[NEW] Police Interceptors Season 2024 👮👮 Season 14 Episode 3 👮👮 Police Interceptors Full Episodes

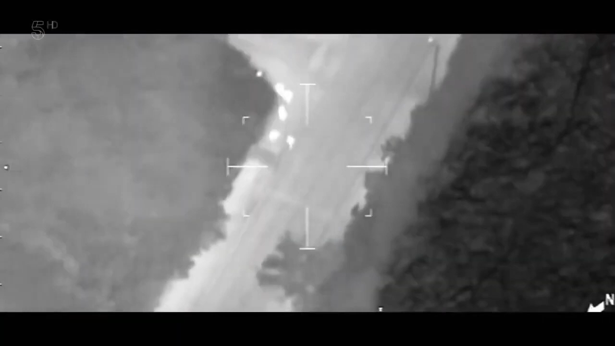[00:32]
We've got a group of five runners Neesham Road now. With their crack firearms team. Oh, please, out! And formidable dog unit.
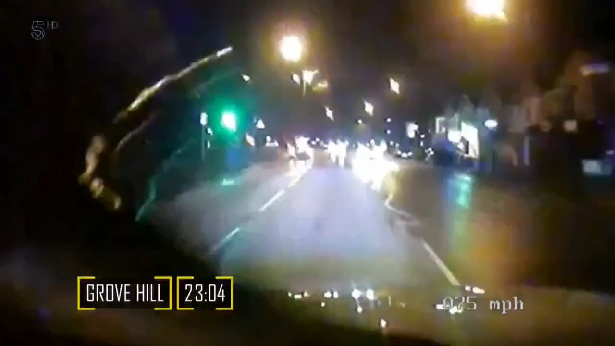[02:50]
Officers in the Grove Hill area are in pursuit of a stolen black BMW and a white Audi being driven in convoy.
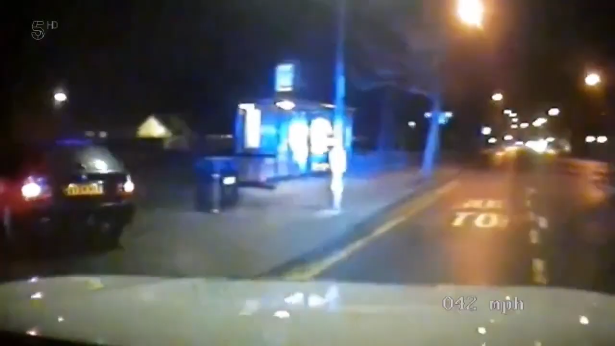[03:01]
Both going left off road, in towards Castleway. The getaway drivers are suspected
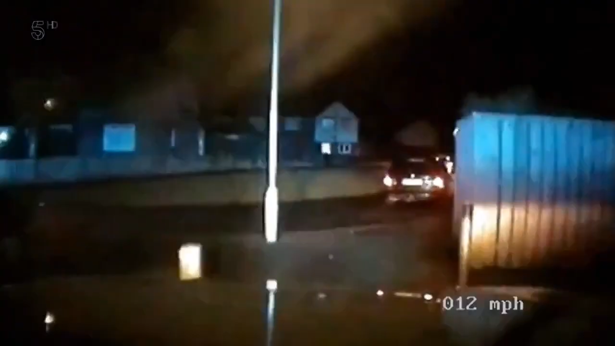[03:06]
of being part of a professional burglary gang responsible for a string of two-in-ones in the Middlesbrough area.
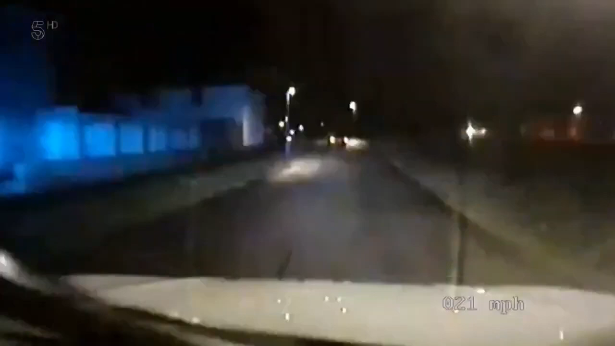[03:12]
But they don't seem that keen to face justice. They're going to come towards Salted Skill Avenue, forcefully convoy.
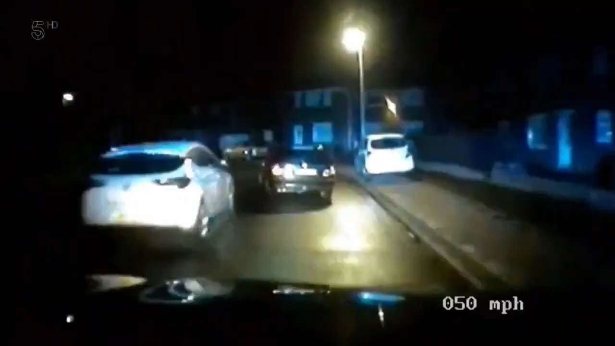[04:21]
No change in the conditions. Traffic is still light. Pedestrians is still light. Although the streets are quiet, the suspect's driving is becoming increasingly desperate. Straight over. It seems they'll do anything to escape. Cutting through, and they're going on a Keith Road, and a reset back towards the right onto Deepdale. The Interceptors are trying to keep the chase confined to the Grove Hill area and away from the town centre.
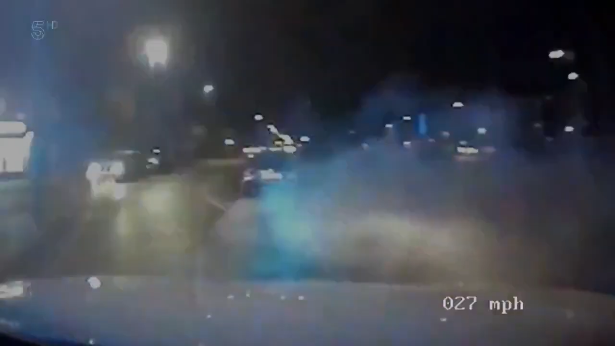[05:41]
And after 7 minutes of thrashing the Beamer, the car's given up the ghost. The engine's smoking, so I think it's a loser's car. The suspect hoped it would be the Interceptors, not his engine, that gave up.
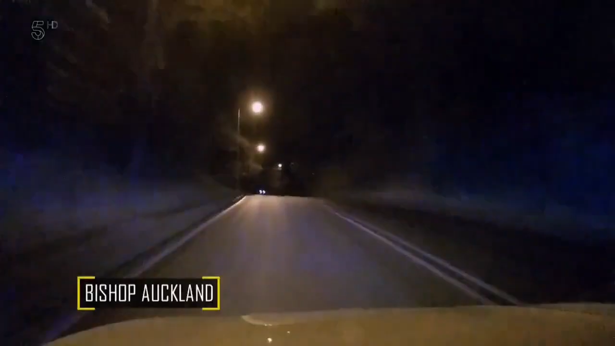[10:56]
and Paul Jacko Jackson is on patrol in his BMW X5 when a call comes in about a disturbance in Bishop Auckland.
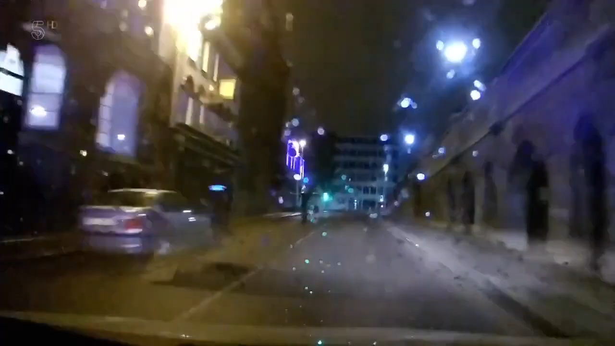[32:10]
Other officers are on scene, and a man is laying himself down for the law.
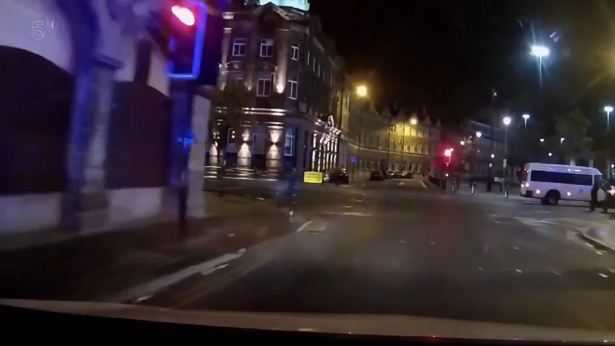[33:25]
It appears that there's been quite a large fight and the aftermath's still here.
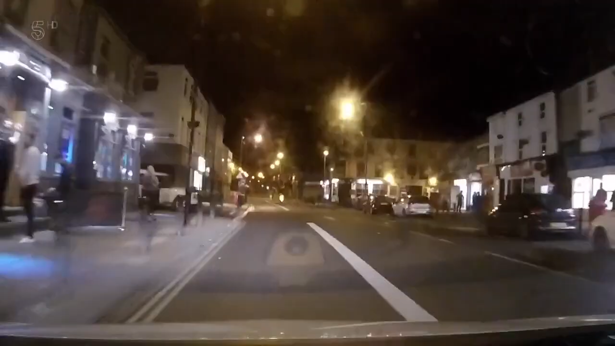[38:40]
Liam arrives on scene at a pizza restaurant where the suspects have stopped to order a takeaway.
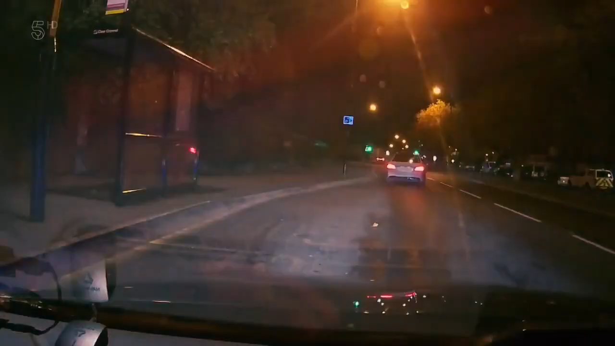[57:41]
Vehicles failed to stop. Toe down, maximum warp. Vehicle failed to stop. Right.
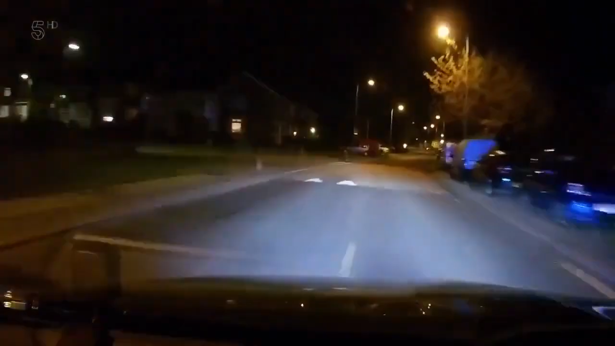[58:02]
Left. Charlbury Road. The Merc is an E-class sport.
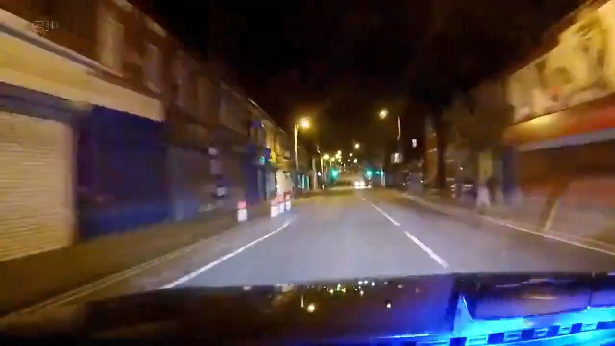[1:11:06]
As he approaches the area where the silver cars were spotted, Spike kills the siren. I don't want people to actually hear us coming, but clearly I need to be able to move people out the way safely, so that's what we're doing at the minute. Finally, it's off with the blues and into full stealth mode.
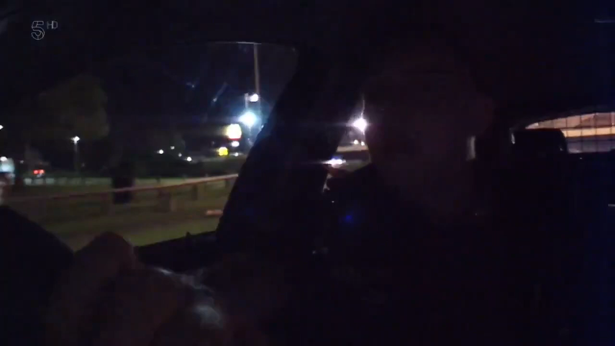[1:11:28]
This is the road where it was reported to be happening, so we're just having a look now and see if someone is still lurking by. If they're not, it's then where could they have moved on to? There's no sign of silver cars doing donuts.
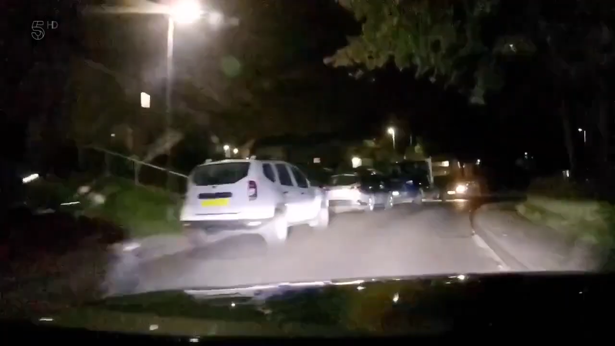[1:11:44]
But something else sets off Spike's spider sense. Two youngsters parked up.
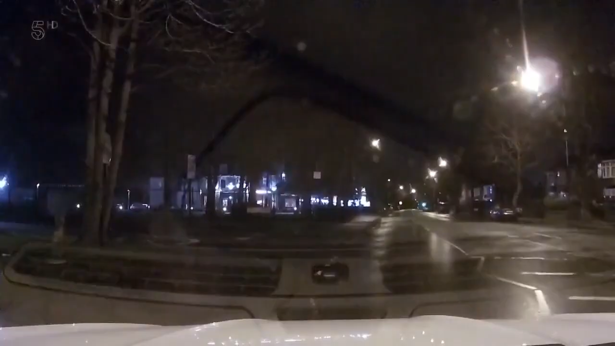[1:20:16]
And arrives to spot a man on his knees in the phone box.
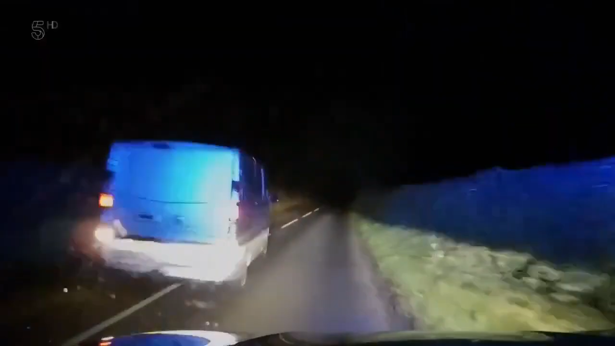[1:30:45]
People is now behind us, reversing. Contact. And a wrong'un on the run. Oh, police!